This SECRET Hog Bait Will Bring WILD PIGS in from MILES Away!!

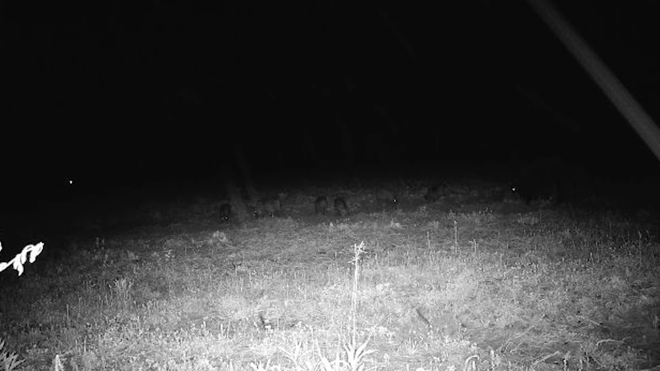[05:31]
we had a bunch of piglets coming in probably about 10 different pigs. I only saw one decent sized pig but I can only imagine that in due time more pigs are going to start coming out there.